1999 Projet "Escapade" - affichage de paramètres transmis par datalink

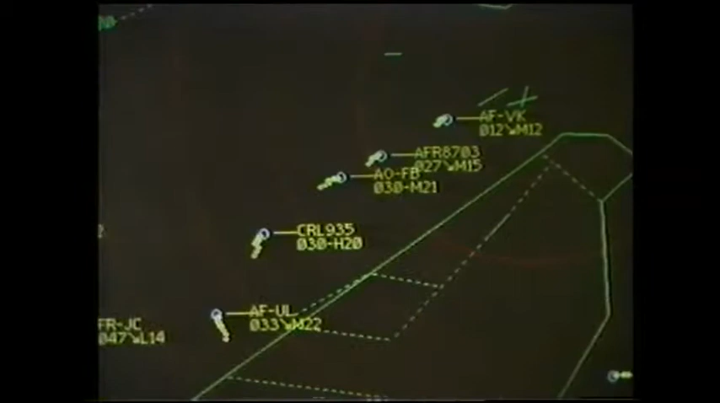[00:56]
En approche notamment, le trafic se caractérise par une densité importante,
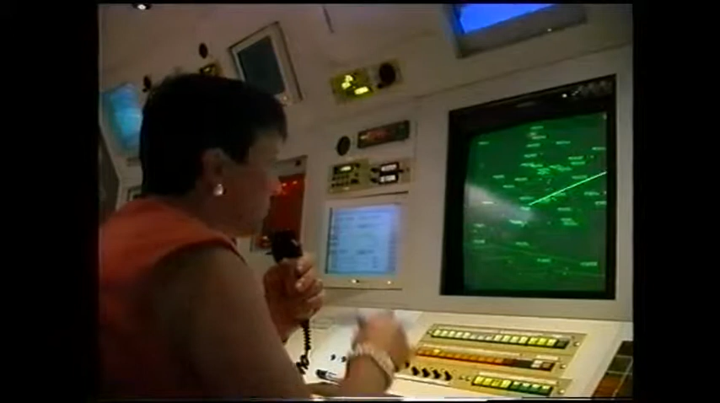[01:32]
Ainsi, en approche, le contrôleur peut aujourd'hui accéder à diverses informations telles que le niveau de vol,
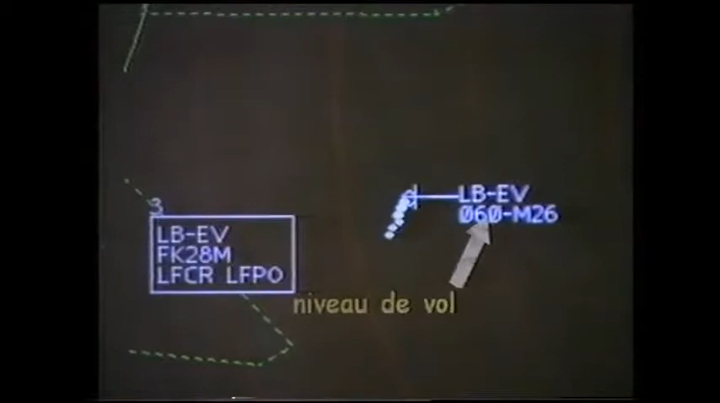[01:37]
la tendance verticale, la vitesse sol,
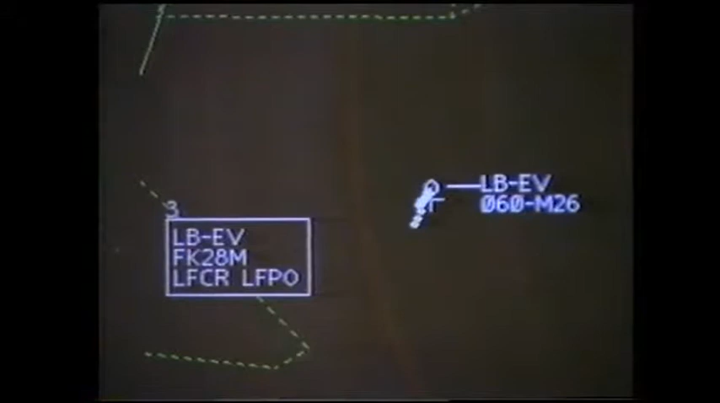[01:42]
le type de l'avion, ainsi que les aéroports de départ et de destination.
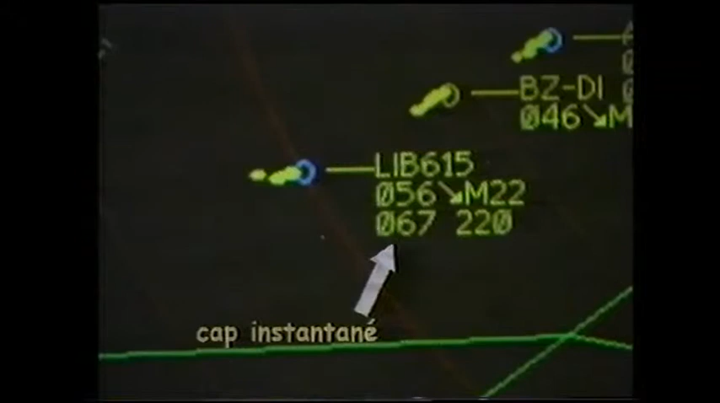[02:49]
ou la vitesse indiquée à bord, et transmise au sol.
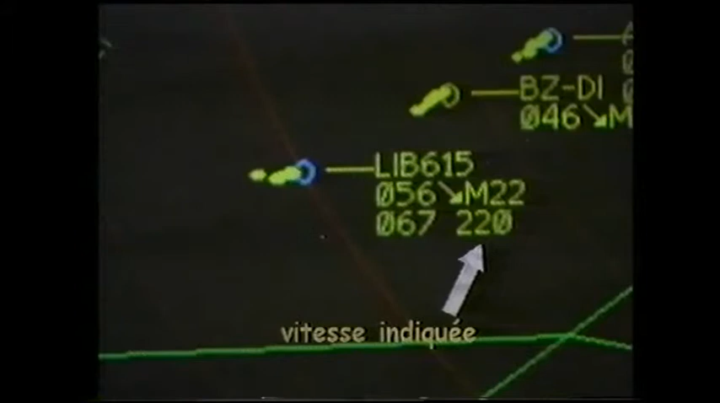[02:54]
Ce concept data link se caractérise par le fait qu'il ne comporte qu'une transmission descendante des paramètres du bord vers le sol.
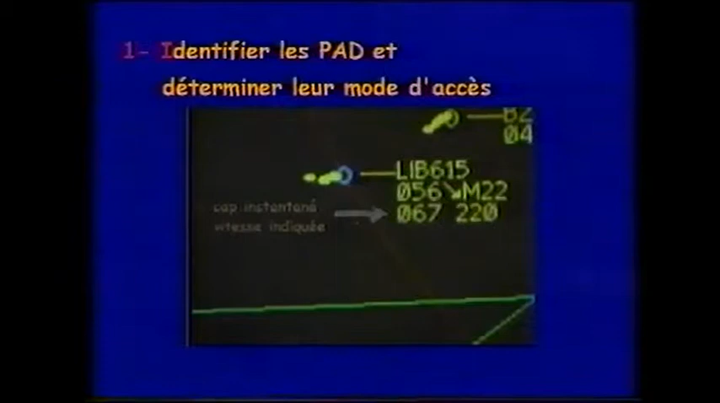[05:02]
Les autres paramètres jugés moins prioritaires sont accessibles par désignation du vol à la boule roulante.
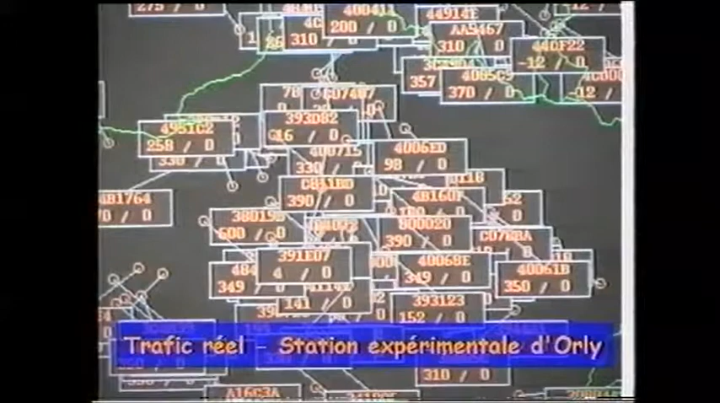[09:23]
Les paramètres avions descendants seront transmis grâce à un équipement bord constitué d'un transporteur niveau 2,
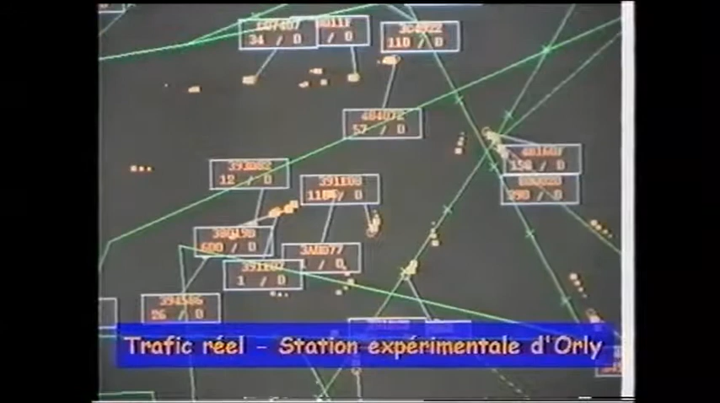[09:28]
collectant les informations sur les bus avioniques et les transmettant vers le sol.
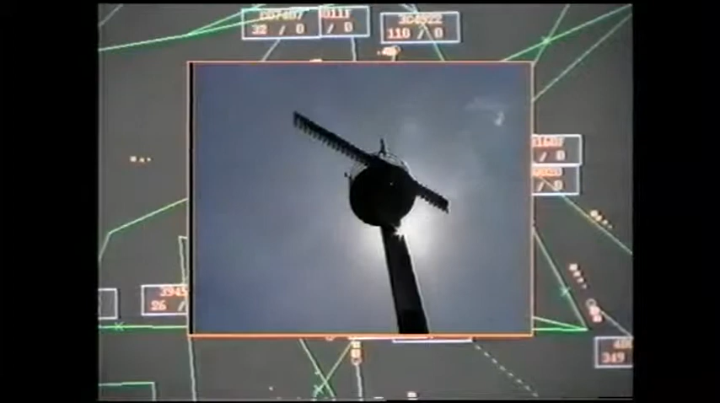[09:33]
Des stations radars mode S au
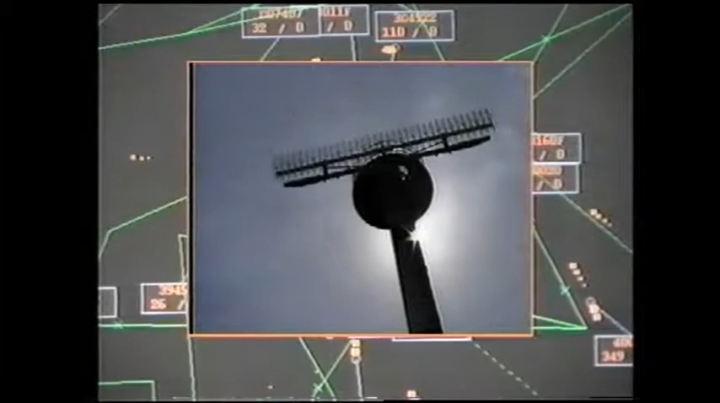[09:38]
sol reçoivent les informations et les acheminent vers la salle de contrôle.